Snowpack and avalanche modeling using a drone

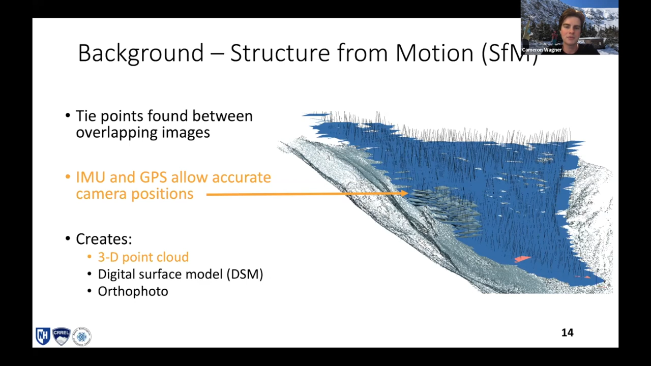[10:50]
They know exactly where the photo was taken and they're able to triangulate with these points and the, uh, camera position so that the depth can be generated. So this is a 3d point cloud. You can see that's below. I'll talk from ravine and all of the, uh, photos where the, where they were taken above. And another one of the really useful outputs is the digital surface model, which you can think of it really as just a topography map. Uh, it's a raster image. So every, uh, point it's, uh, it's around a five centimeter resolution. So really cool, really fine resolution, uh,
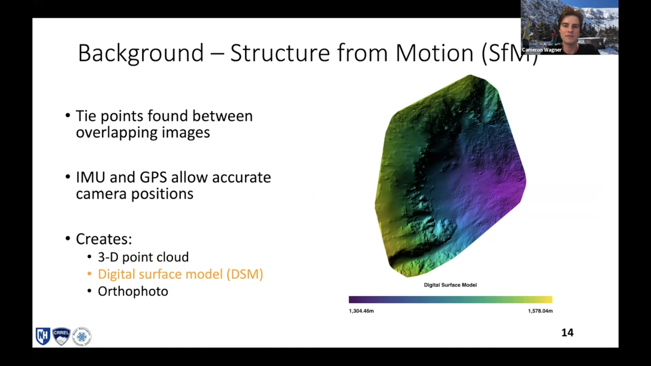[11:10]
for the huge area, relatively large area, is really fine resolution. So you've got a measurement every five cent real life centimeters. And another one is the ortho photo, which is the stitching together of all of the high resolution photos into one really large high resolution photo.